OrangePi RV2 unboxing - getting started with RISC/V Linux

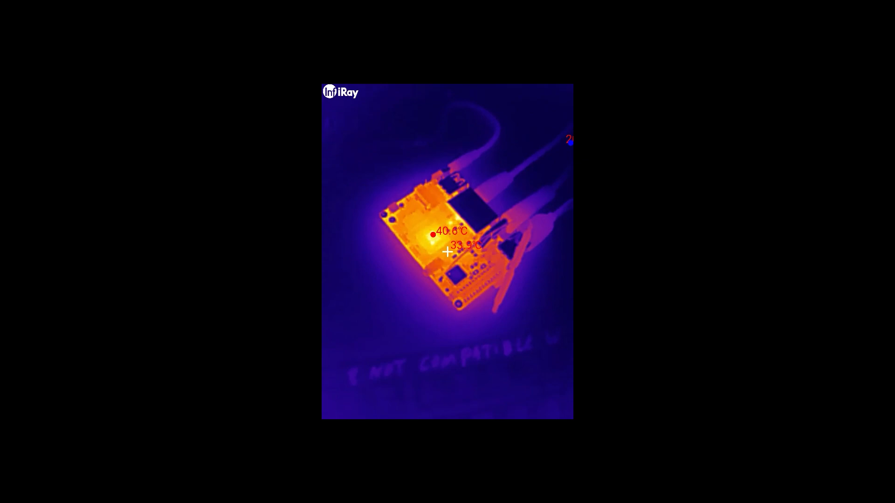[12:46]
which shows the thing just idling peacefully on my desktop.
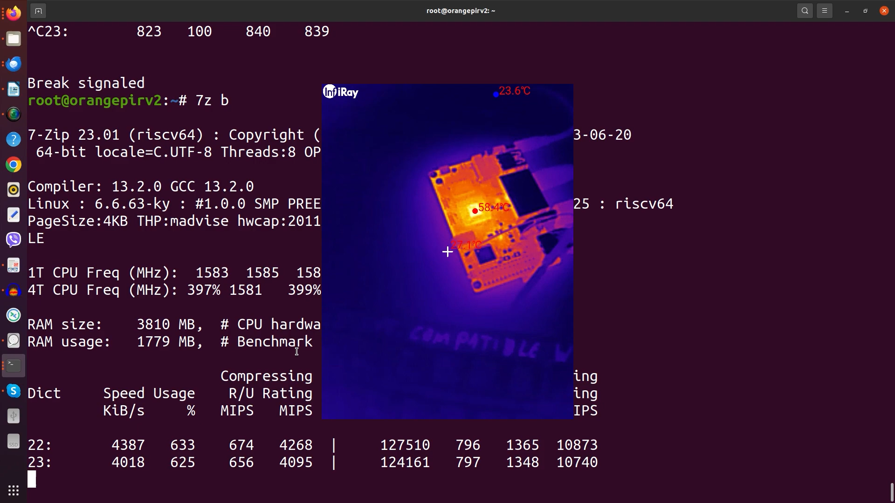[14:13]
But here you see 57, 58, it depends if we go a little closer. And here, well, you see, this is where it comes to termicate.